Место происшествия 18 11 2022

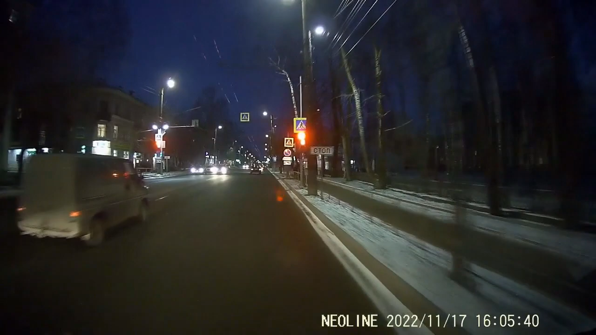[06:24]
По его мнению, красный сигнал светофора вовсе не повод тормозить.
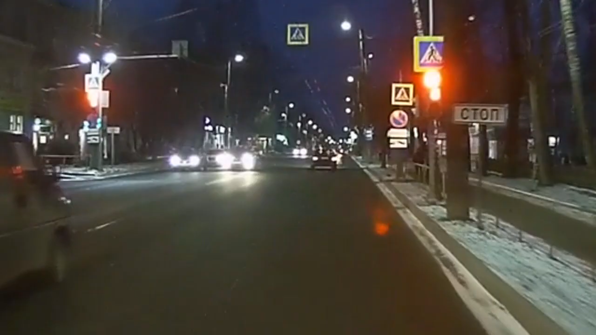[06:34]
Надеемся, что в такой манере он проезжает не все перекрестки. И это все, что мы хотели вам показать.